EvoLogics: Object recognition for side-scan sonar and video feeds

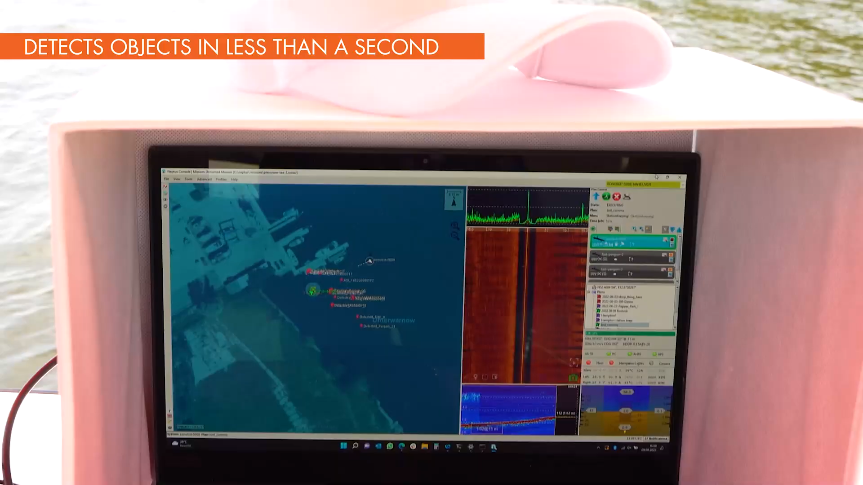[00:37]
It works in real-time and automatically reacts to objects in sonar and video data.